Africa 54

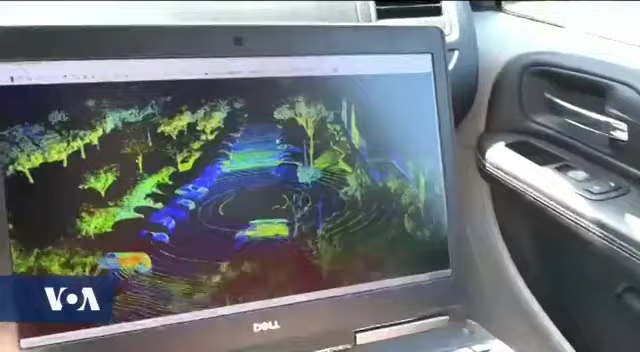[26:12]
It's a sensor sending out pulses of invisible light, which allows the car to see on its own.
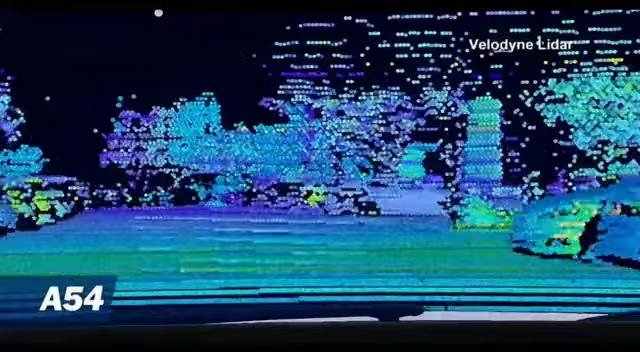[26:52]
calculating how long it takes for the light to bounce back.
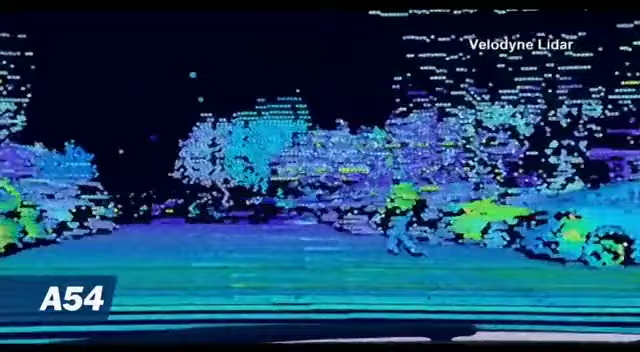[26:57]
This creates a map that can help a car make decisions. When to slow down, when to hit the gas, when to turn the wheel.